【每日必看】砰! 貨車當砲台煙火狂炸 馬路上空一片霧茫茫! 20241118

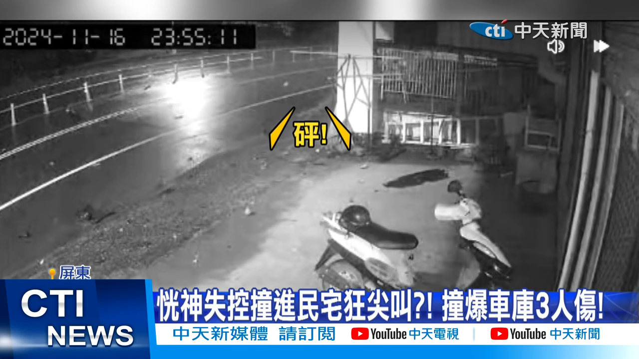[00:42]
台東則有轎車暴衝撞到噴飛出去摩擦地面狂噴火星零件在空中爆開碎光光